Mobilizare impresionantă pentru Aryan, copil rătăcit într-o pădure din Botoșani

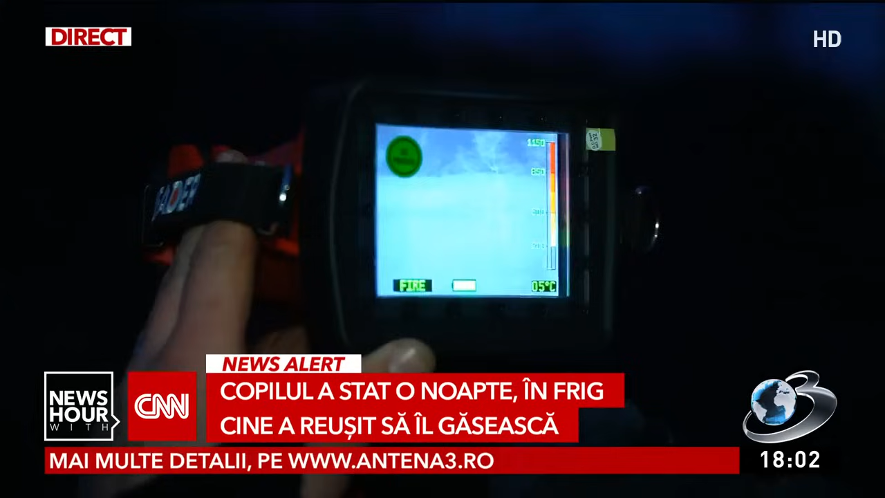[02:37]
Căutările au continuat chiar și pe timpul nopții, iar echipele de căutare au folosit inclusiv drone dotate cu camere cu termoviziune.